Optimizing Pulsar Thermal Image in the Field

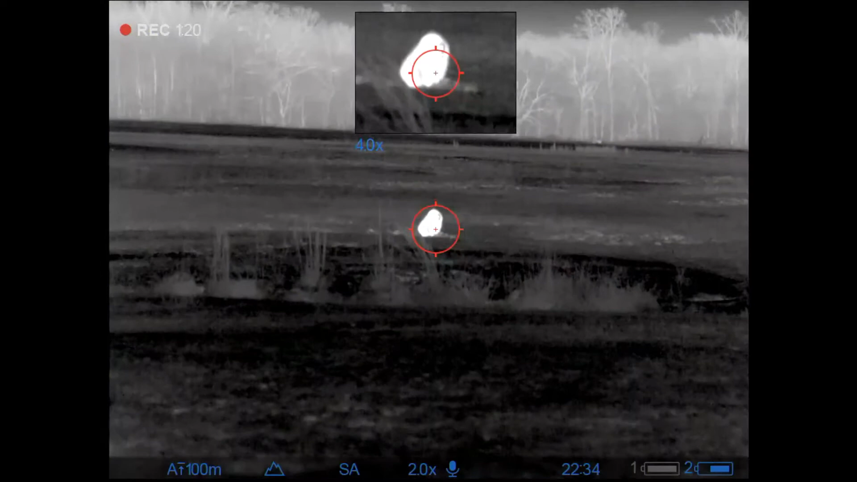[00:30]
what happens is you end up even though you adjust brightness and contrast you'll have an image like
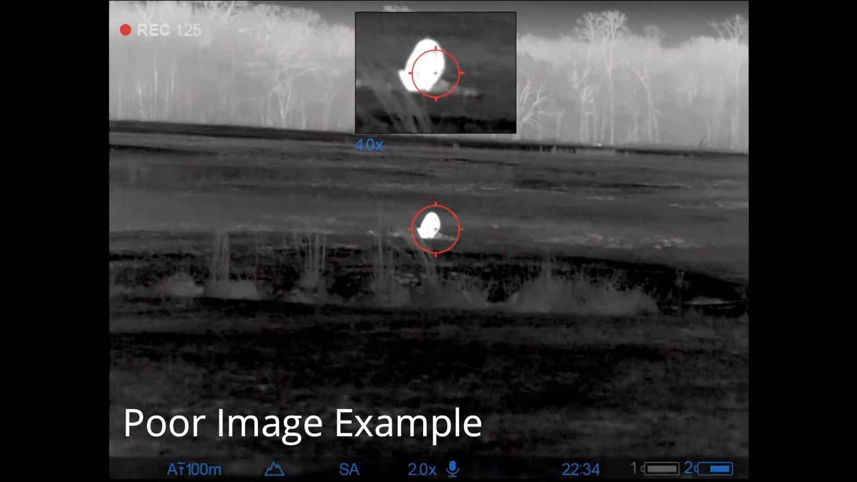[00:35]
this you can't really even tell if this hog is facing towards you or
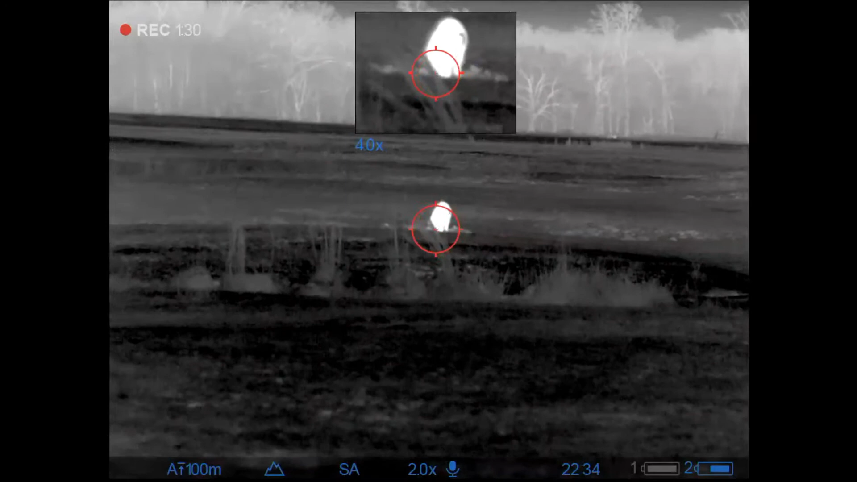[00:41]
away from you and what you might think is going to be a good shot ends up being extremely poor
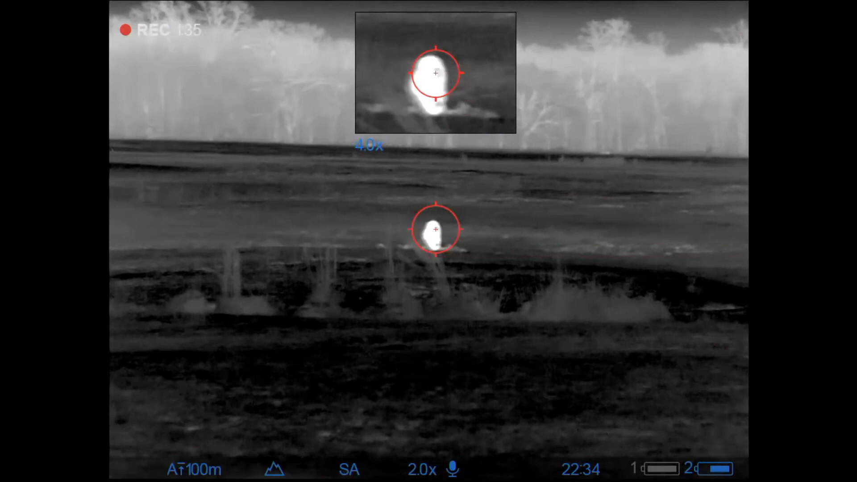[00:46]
shot and you have to try to recover an animal on the run here's another example
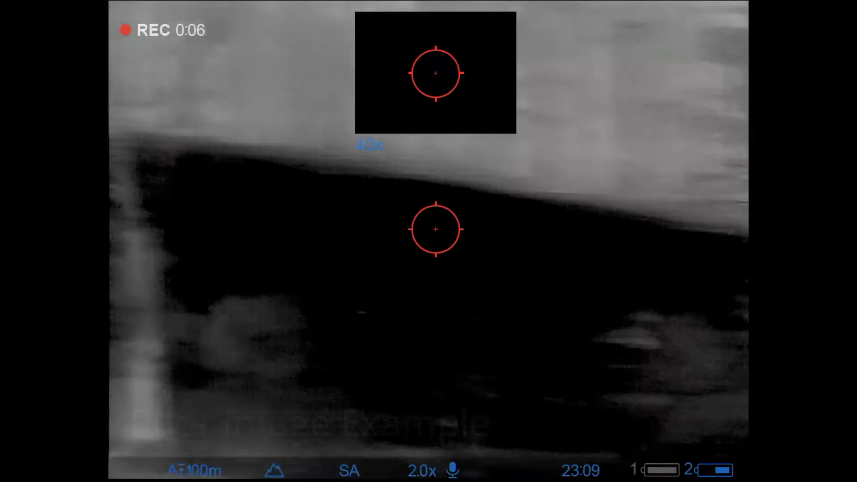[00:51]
I adjusted brightness and contrast absolutely as best as I could for the environment
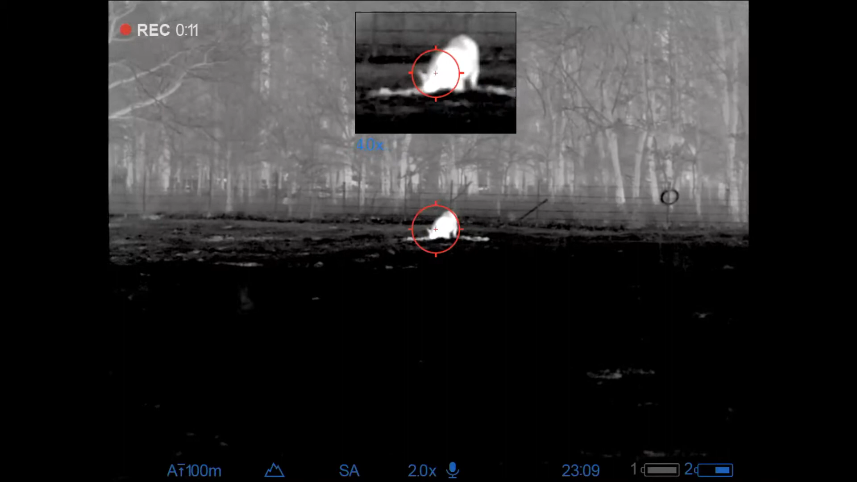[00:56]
but this hog is basically washed out was very fortunate managed
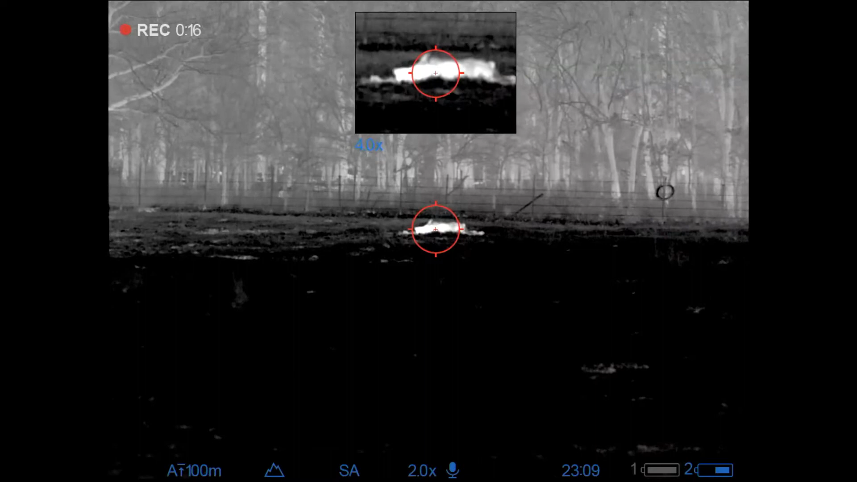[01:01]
to put a decent shot on them and of course recovered that animal it only takes five steps
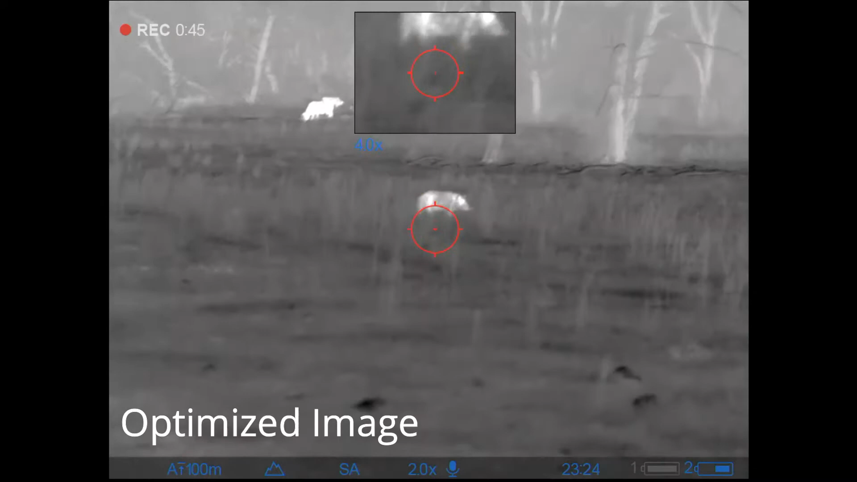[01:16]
after I'd have everything set up you can actually see the hair on that hog as he's walking by
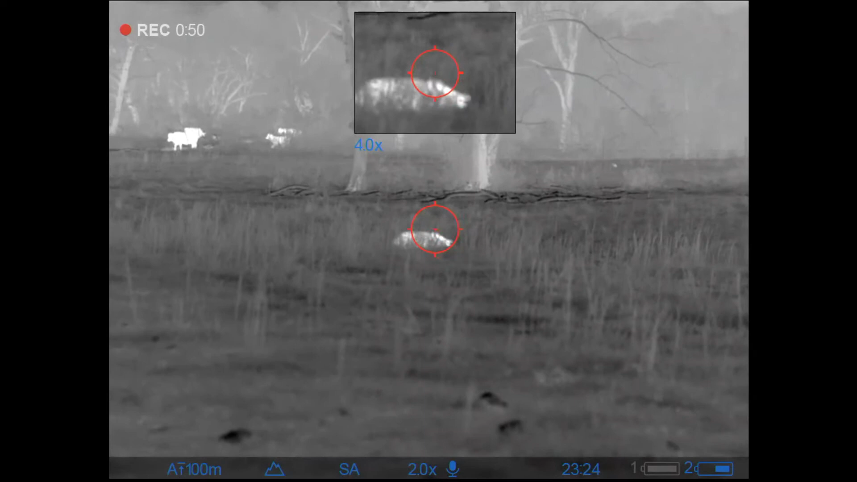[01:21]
makes for a lot better target identification here's another example right here
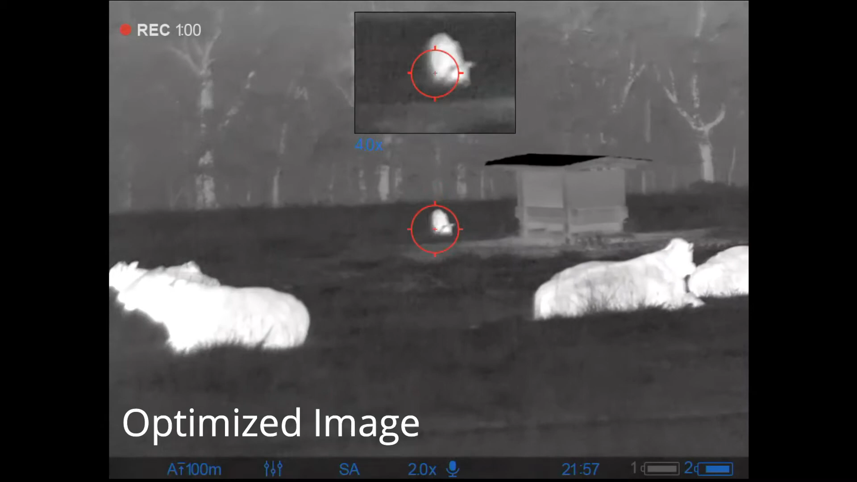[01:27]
no problem telling which side is the head and which side is the tail and
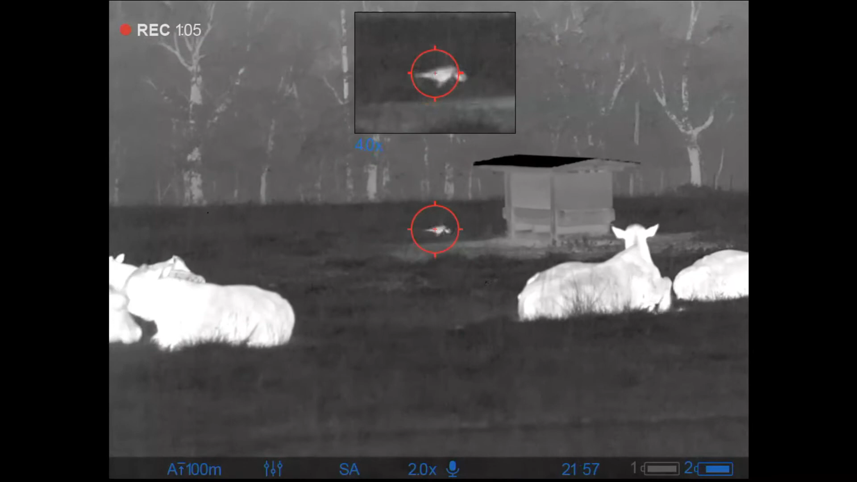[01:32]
the result is I don't have to try to shoot a running hog that's wounded over cattle
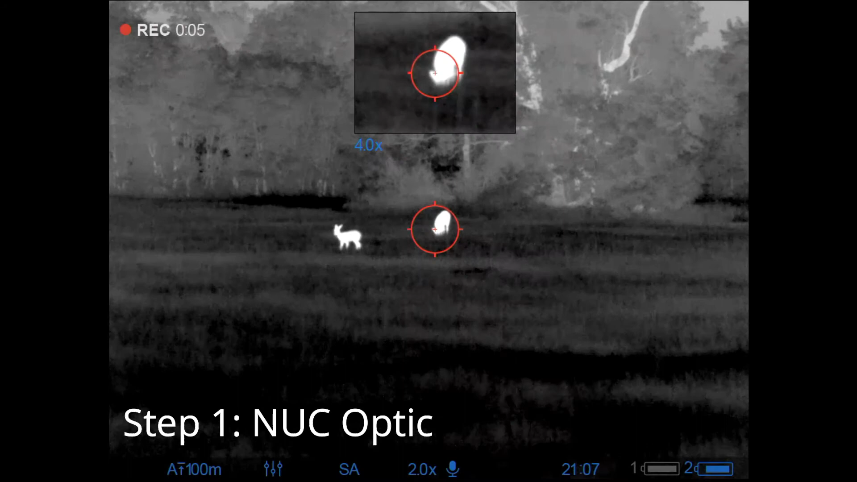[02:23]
maybe 75 yards or so so I nuked then I focused yes there's a couple
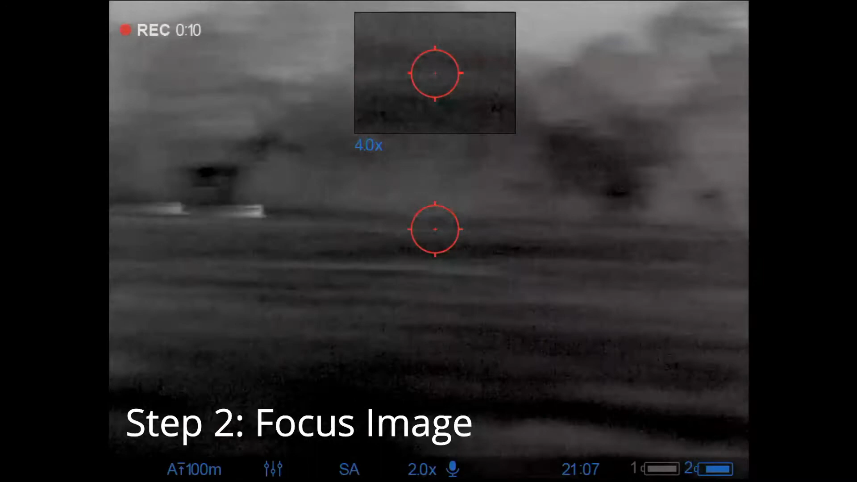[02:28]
of bucks over there no for those of you who think that you're going to poach anything you can't
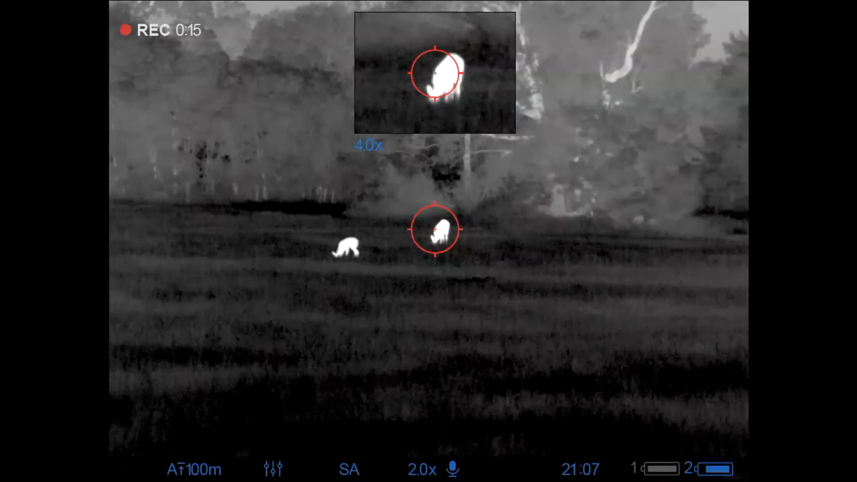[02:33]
see them once they shed their velvet so step three is adjust the mode so
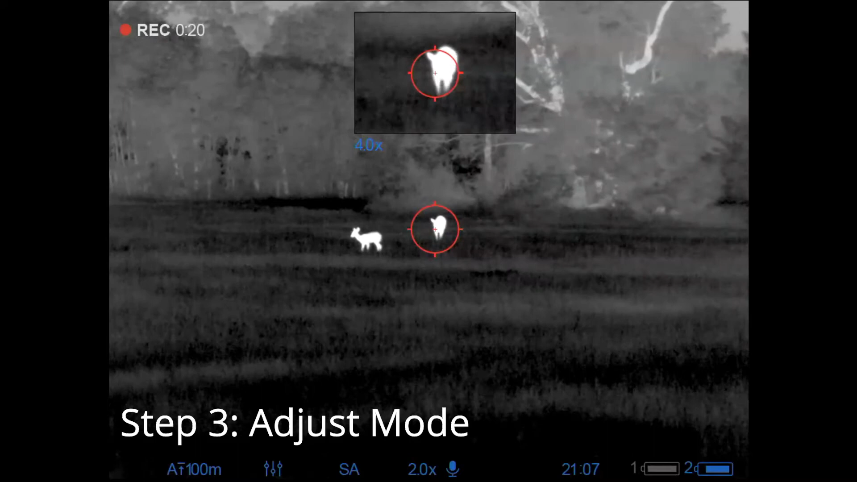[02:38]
I went from being a washed out image that you see here all of a sudden bam I've got a little bit of
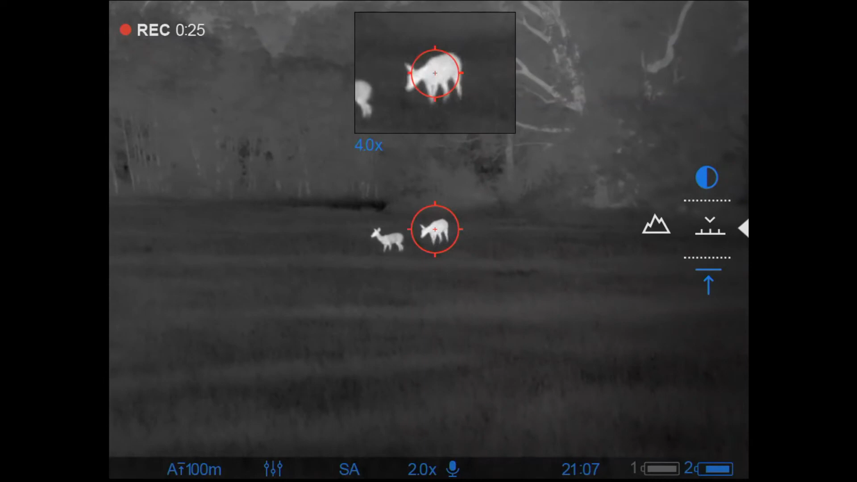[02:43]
definition to them so that's good I'm going to adjust my brightness and we're
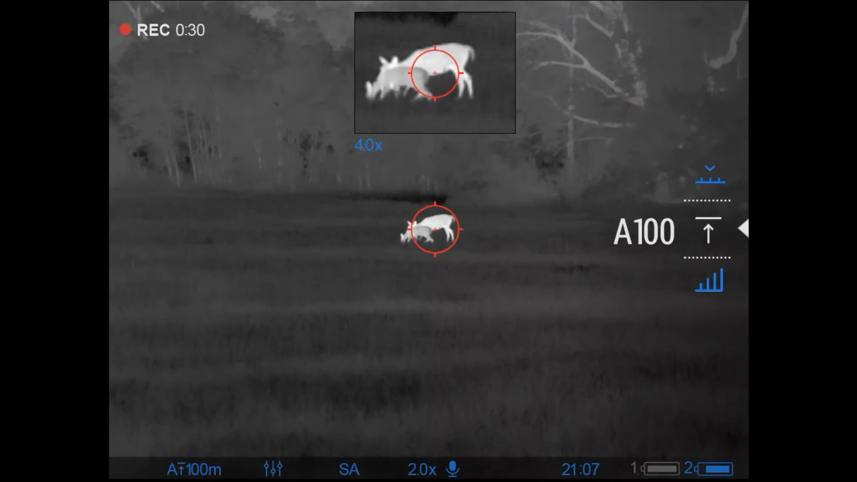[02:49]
going to scroll up a little bit maybe scroll down a little bit see which one makes it pop the most
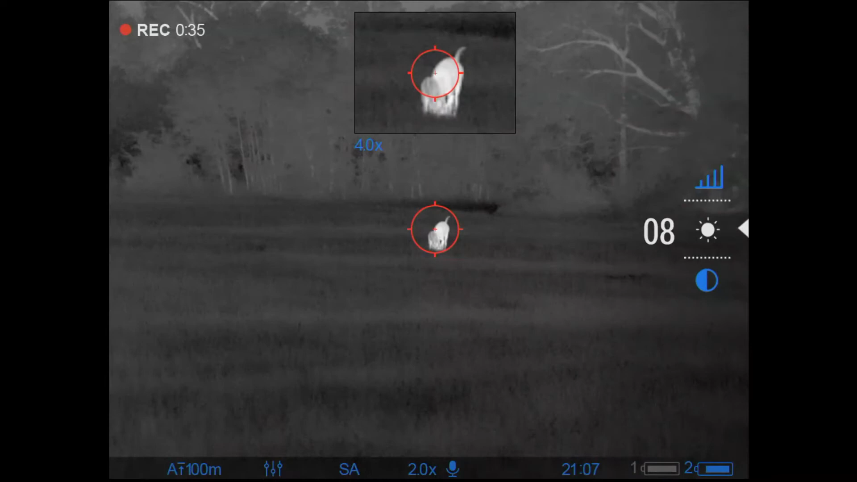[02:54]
I think I'm good now I'm adjusting my contrast
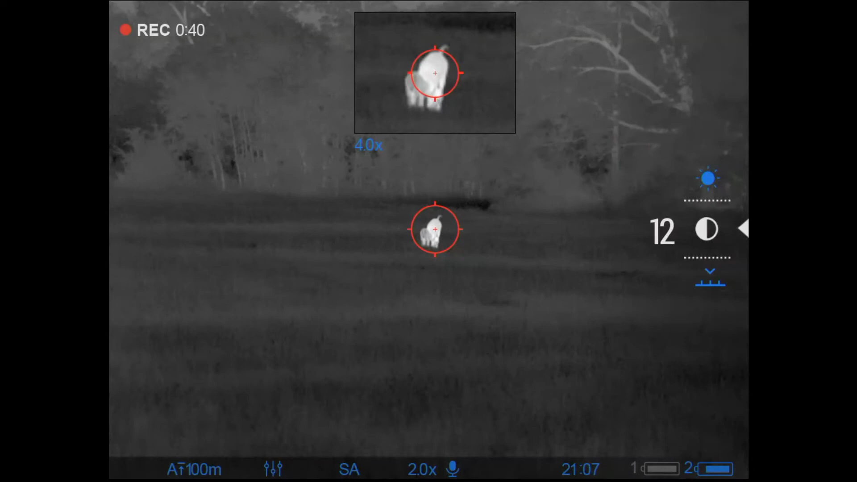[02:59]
and I've got about as good as an image as I'm going to have you can really tell that